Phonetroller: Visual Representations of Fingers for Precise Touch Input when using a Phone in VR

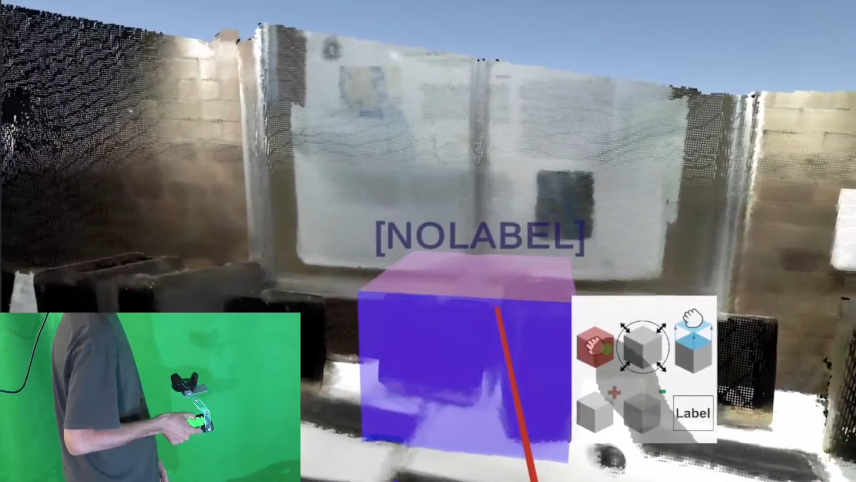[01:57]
The block modeling tools can be used for another purpose, annotation of point clouds.
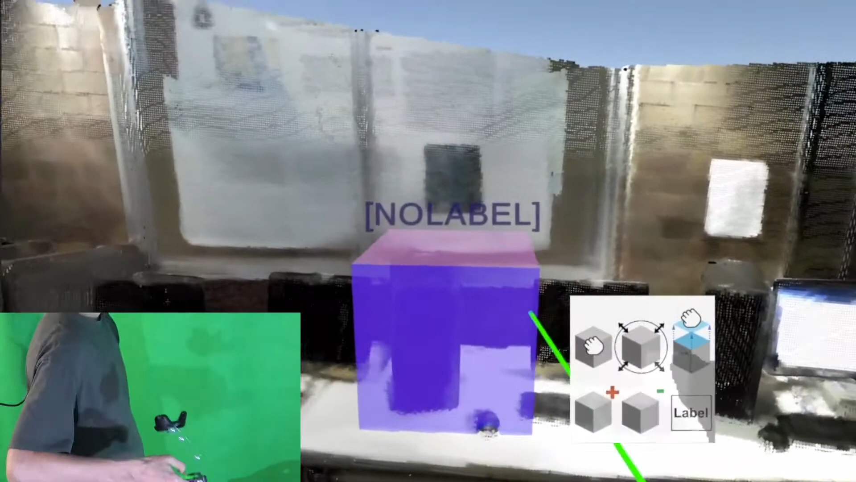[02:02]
In this version, transparent 3D blocks are positioned and reshaped to enclosed points belonging to a specific object to annotate, for example, a computer.
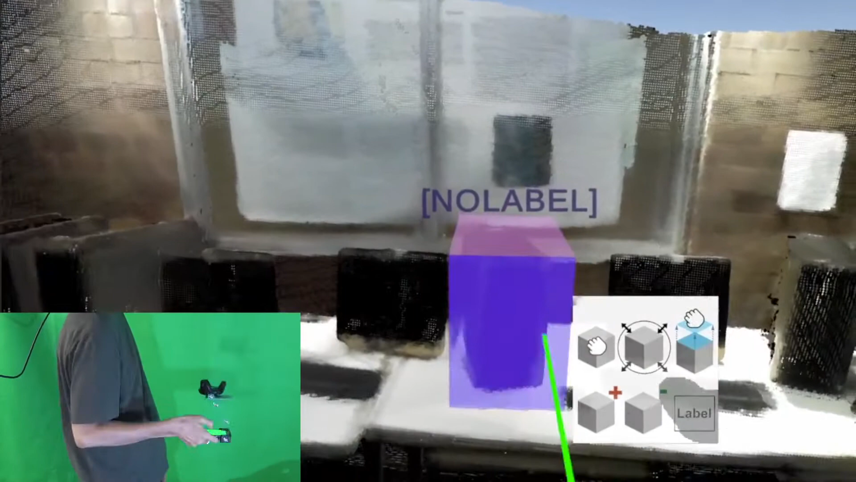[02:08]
An annotation can then be chosen from a list of existing labels,